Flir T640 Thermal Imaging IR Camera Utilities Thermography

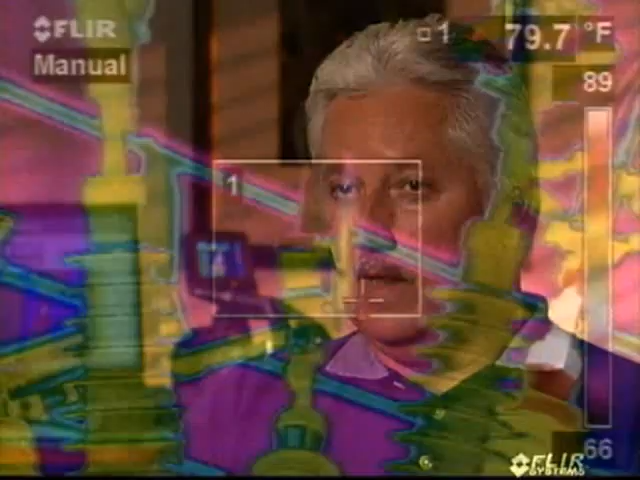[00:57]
We can capture thermal images with a lot of analysis
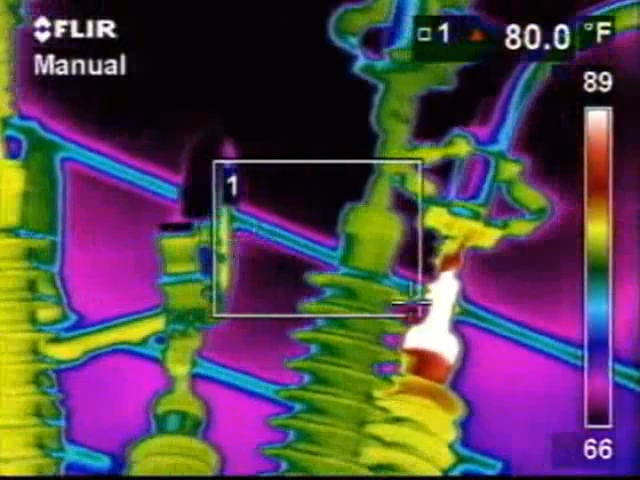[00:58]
tools to make the job of finding these problems very quick and easy.